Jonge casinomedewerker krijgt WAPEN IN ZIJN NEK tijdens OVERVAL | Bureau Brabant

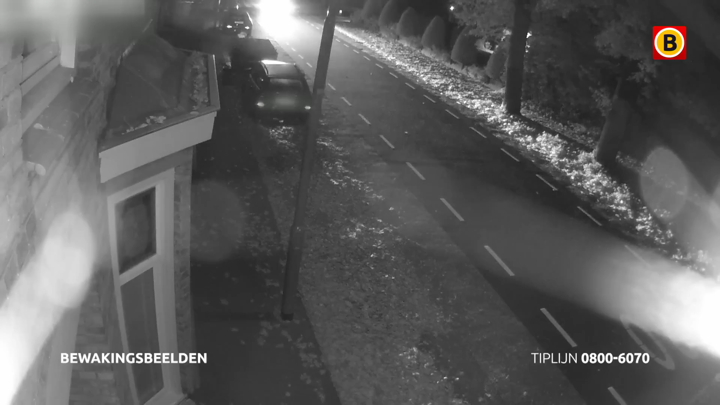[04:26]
Het gaat om deze grijze auto die direct na de overval door de Adelstraat rijdt en even verderop op de rotonde links afslaat. En dat is in de richting van de A59.